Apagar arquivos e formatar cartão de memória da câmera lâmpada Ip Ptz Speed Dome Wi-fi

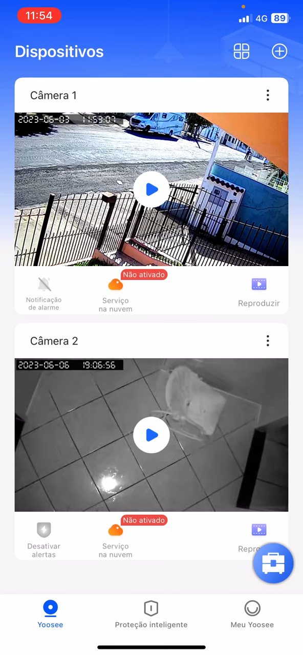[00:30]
Continuar a propaganda. Aqui eu vou ir na câmera 1, né? Que é onde eu tenho o cartão de memória e onde eu tenho os arquivos, ou em configurações.